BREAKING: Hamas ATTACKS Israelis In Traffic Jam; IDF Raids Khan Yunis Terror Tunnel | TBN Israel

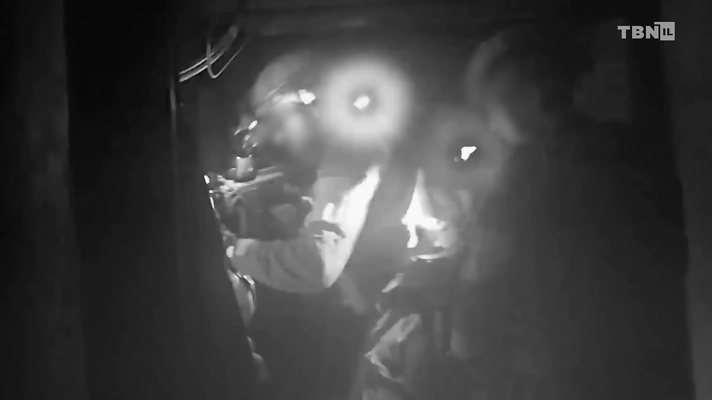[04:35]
But the IDF troops broke through these barriers,
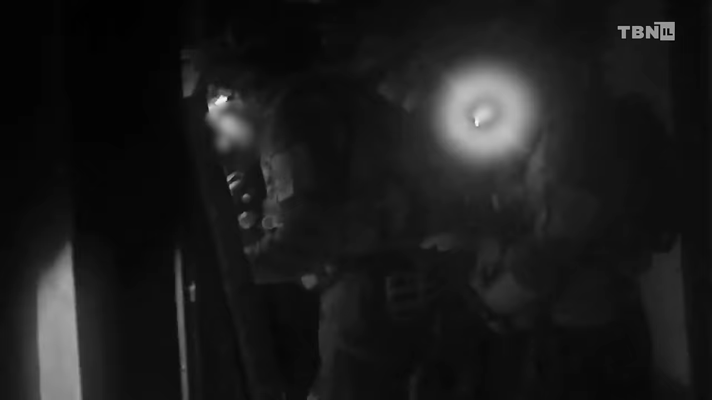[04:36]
engaged several terrorists in close quarter battles and eliminated them.